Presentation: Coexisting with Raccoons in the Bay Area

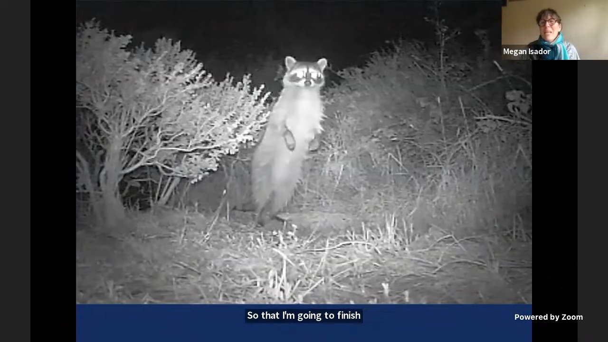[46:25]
So I'm going to finish off the main part of my presentation with this video, which I like so much, because so many people tell me when they saw a raccoon, it rose up on its back legs, and people interpret that as aggressiveness, but actually it's not being aggressive, it's curious. It's standing up so it can see you better. Now, aggression in a raccoon looks much more like what the raccoon was doing with the bobcat,